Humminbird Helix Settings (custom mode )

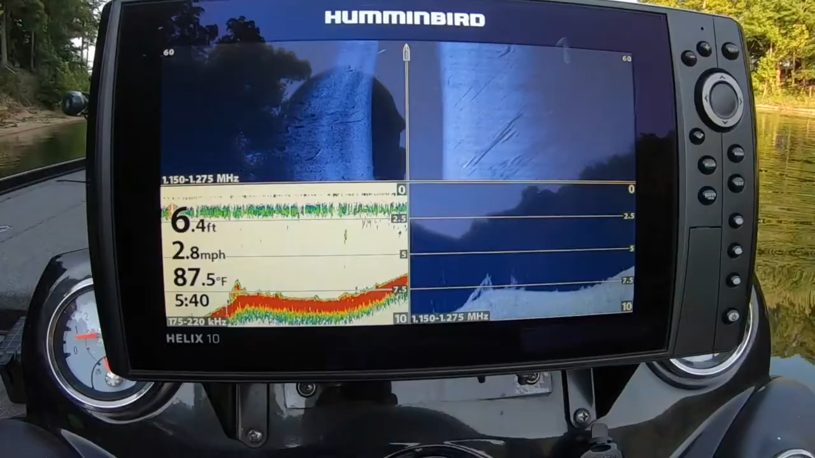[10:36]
On screen: depth 6.4 ft, water 87.5°F, speed 2.8 mph
If I'm going over new water. I like to use.
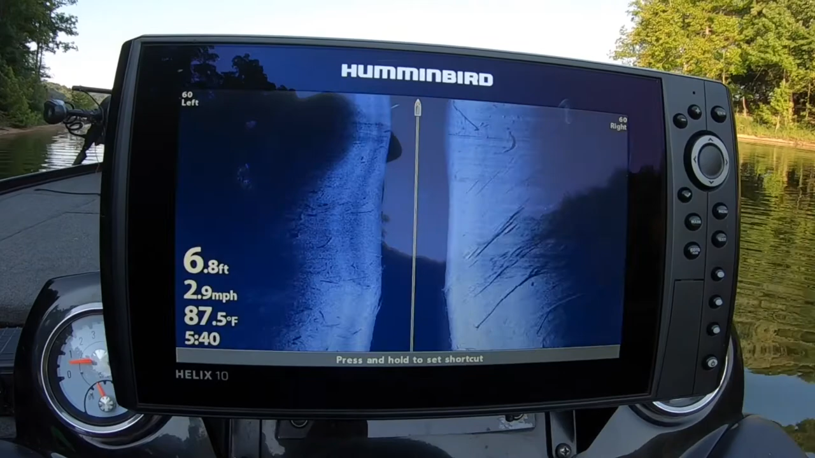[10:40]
On screen: depth 6.8 ft, water 87.5°F, speed 2.9 mph
Oops. I usually use this page.
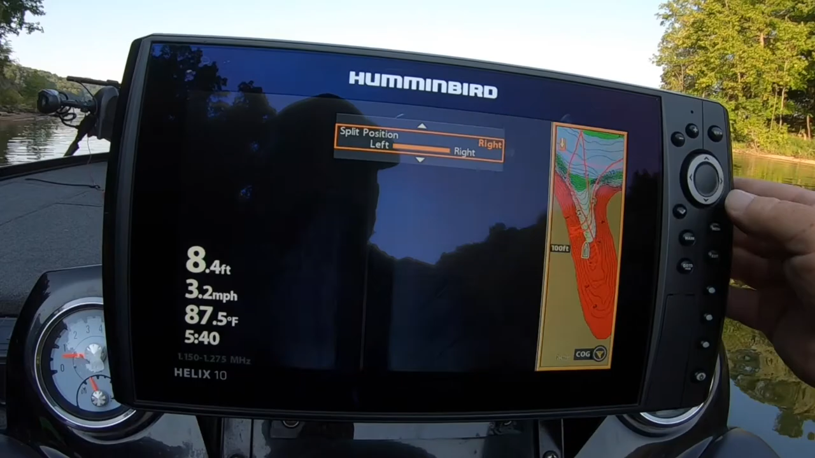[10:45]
On screen: depth 8.4 ft, water 87.5°F, speed 3.2 mph
And I split it over here like that. That way I can. Follow my contour. Plus see.
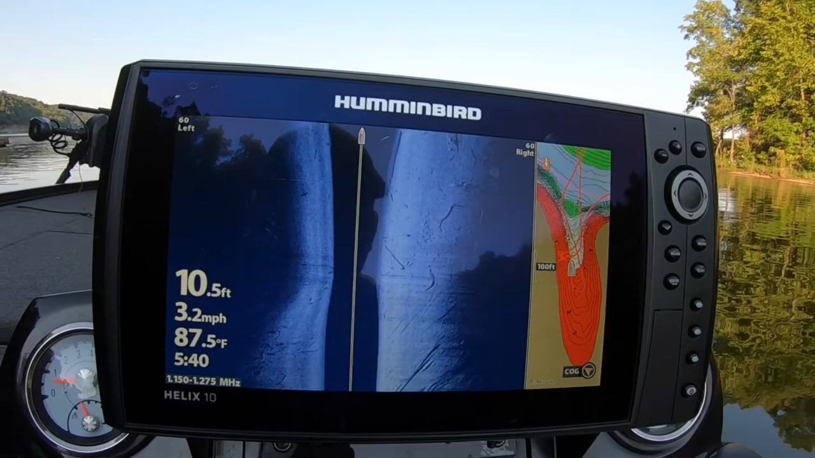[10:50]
On screen: depth 10.5 ft, water 87.5°F, speed 3.2 mph
Plus see my image.
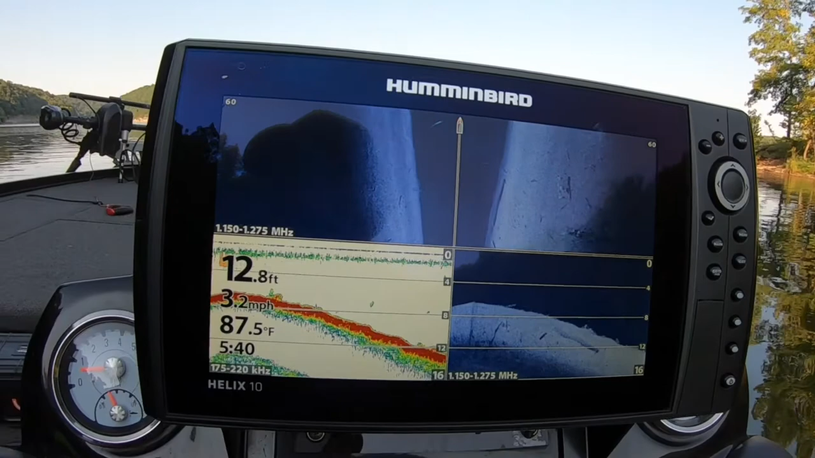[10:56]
On screen: depth 12.8 ft, water 87.5°F, speed 3.2 mph
See if we can't mark something here.
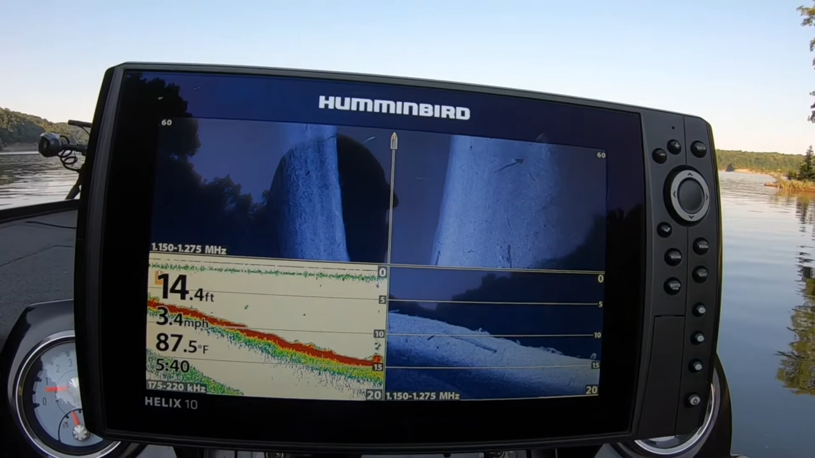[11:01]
On screen: depth 14.4 ft, water 87.5°F, speed 3.4 mph
I'll go to it. I'll go to the number four. Show you what it looks like.
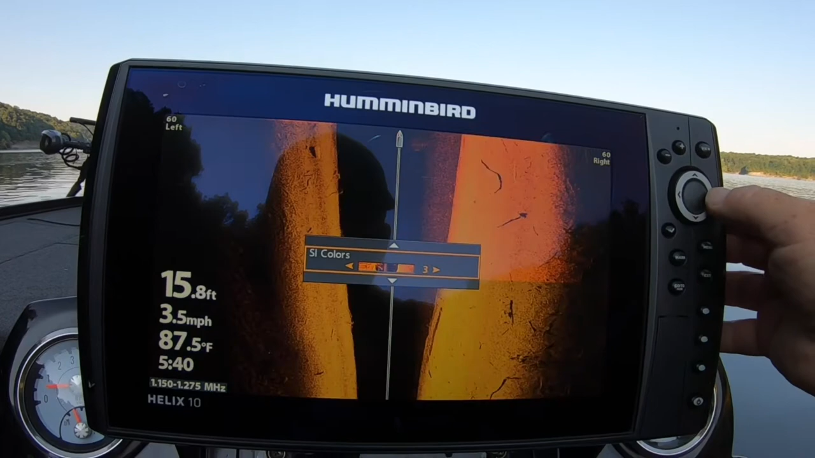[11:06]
On screen: depth 15.8 ft, water 87.5°F, speed 3.5 mph
I kind of. I like that one too. There's.
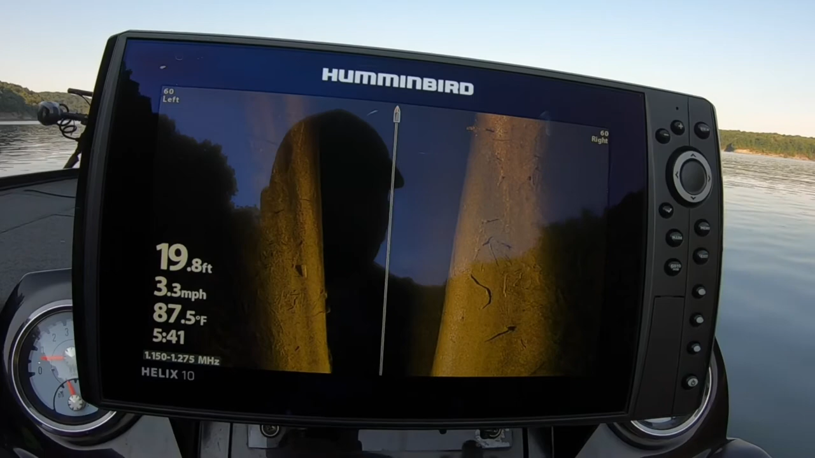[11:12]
On screen: depth 19.8 ft, water 87.5°F, speed 3.3 mph
There's some fish right there. See those white dots. If you want to mark them.
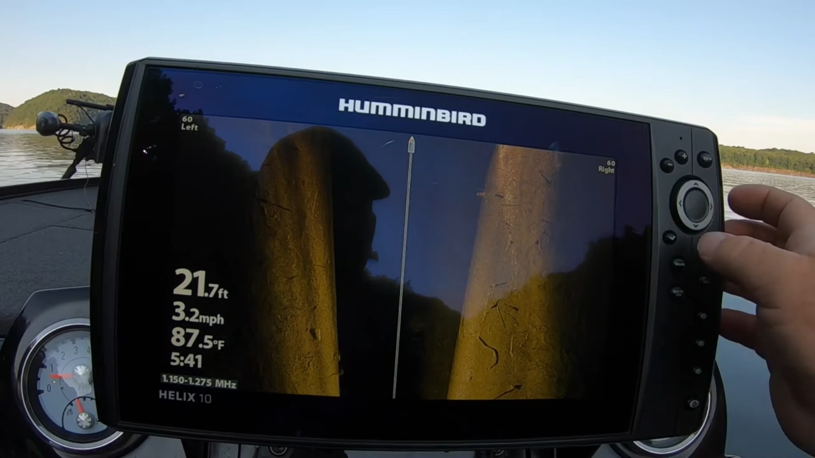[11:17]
On screen: depth 21.7 ft, water 87.5°F, speed 3.2 mph
Just use your cursor. I like to wait till it gets down here a little bit. That way you don't have to run it up so far.
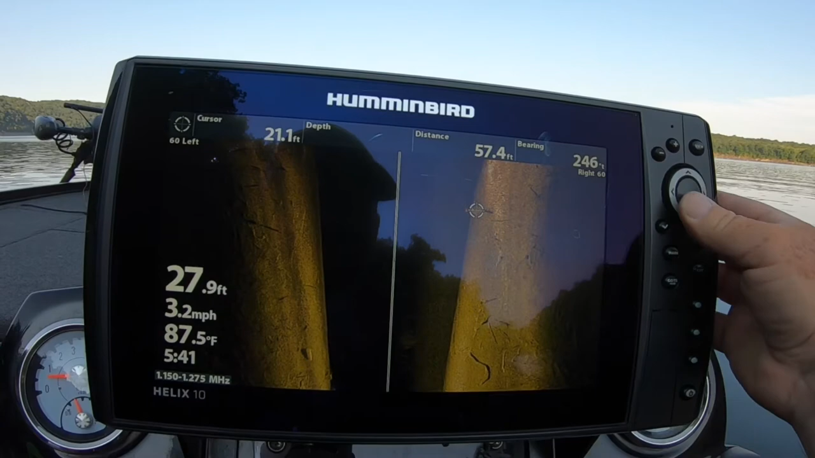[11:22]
On screen: water 87.5°F, speed 3.2 mph
Hit mark. Then if you want to go back to it.
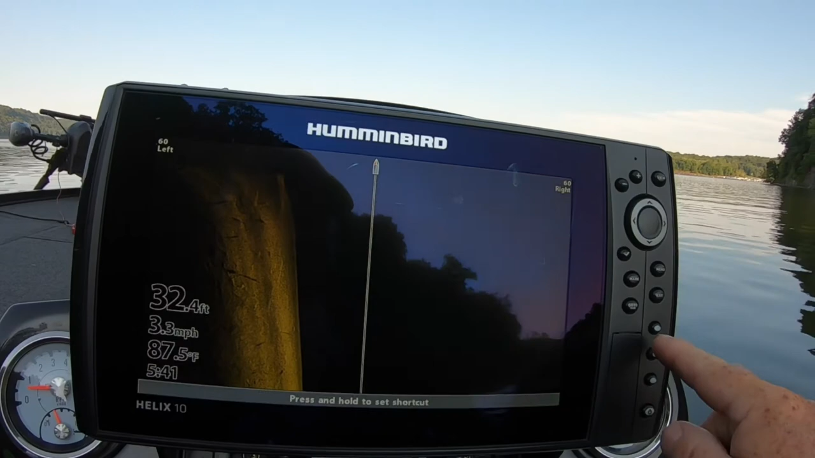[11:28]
On screen: depth 32.4 ft, water 87.5°F, speed 3.3 mph
Since you put your.
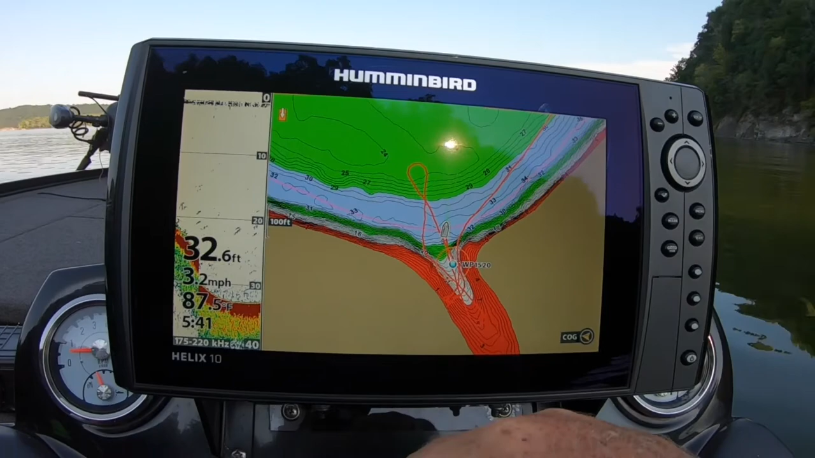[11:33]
On screen: depth 32.6 ft, speed 3.2 mph
Map orientation on heads up. All you have to do. Is get this blue dot at 12 o'clock. And just drive straight over top of it. The color shading is off.
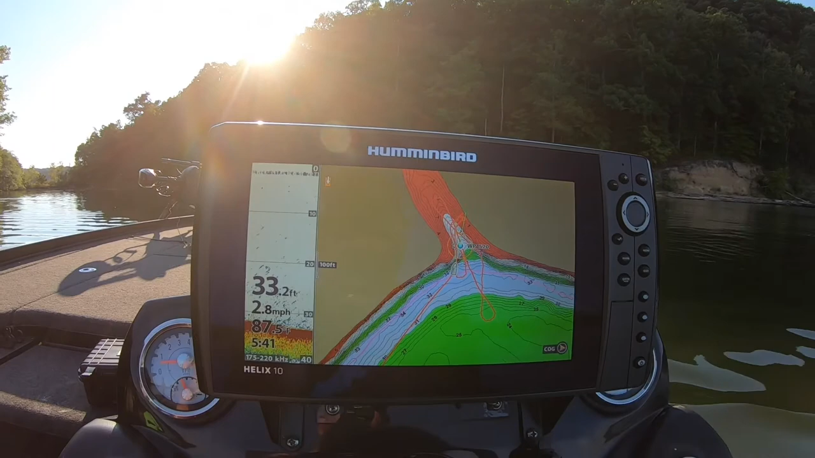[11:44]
On screen: depth 33.2 ft, speed 2.8 mph
It just went to like a factory setting. I'll show you how to set that in just a second. Anyway we're coming straight in on our waypoint. Switch it back over.
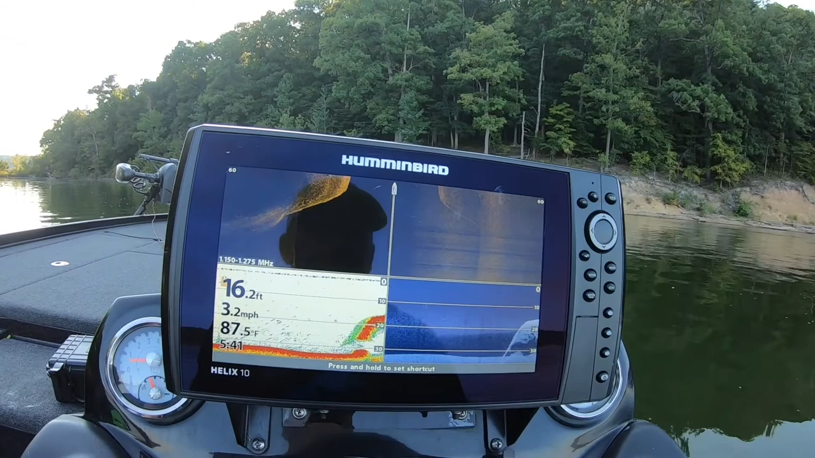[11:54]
On screen: depth 16.2 ft, water 87.5°F, speed 3.2 mph
And it should go right over top of it. No there they are. Ain't much.
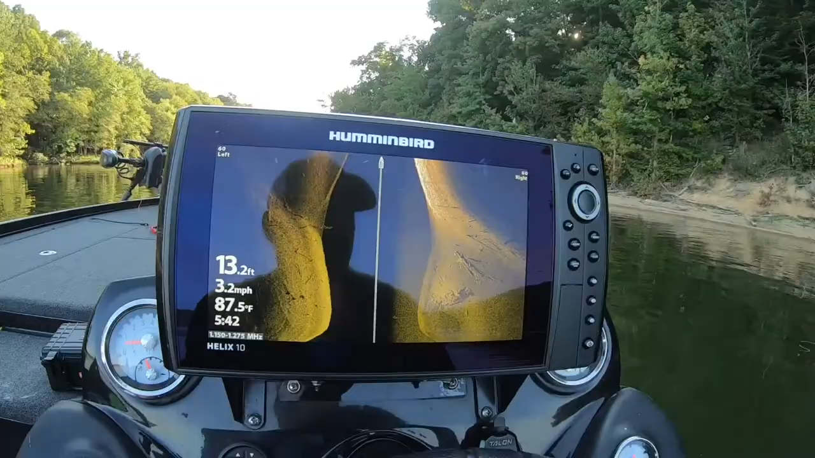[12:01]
On screen: depth 13.2 ft, water 87.5°F, speed 3.2 mph
But if you do have a. Humminbird.
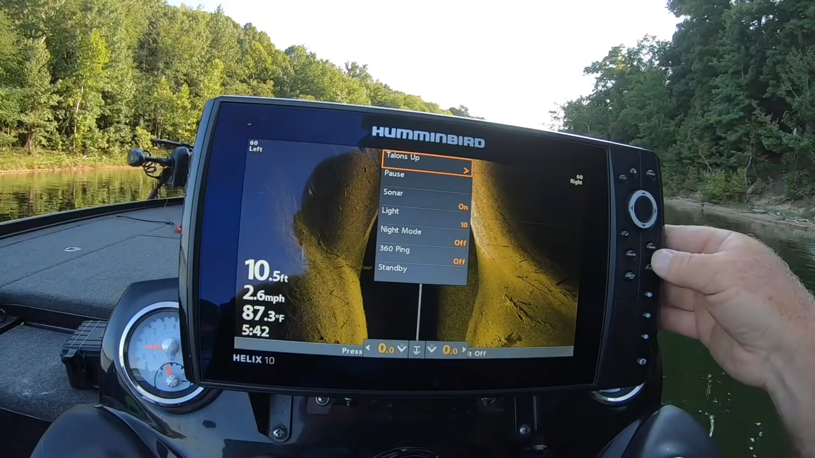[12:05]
On screen: depth 10.5 ft, water 87.3°F, speed 2.6 mph
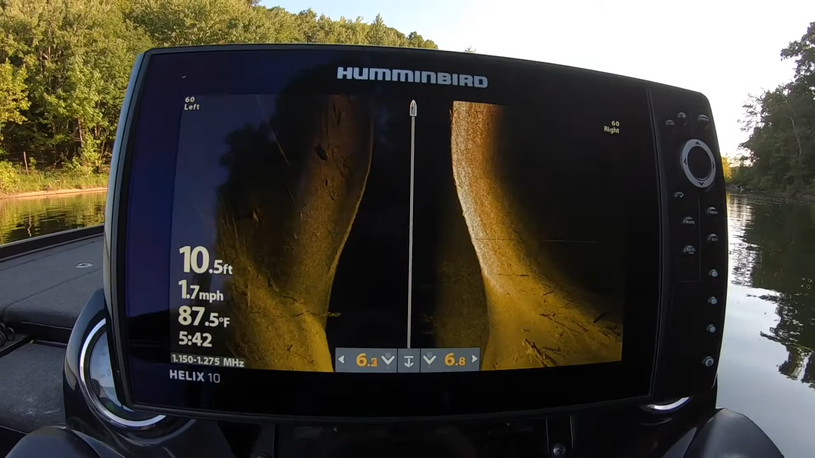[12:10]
On screen: depth 10.5 ft, water 87.5°F, speed 1.7 mph
I will show you how to set your. Colors. You go to hummingbird chart.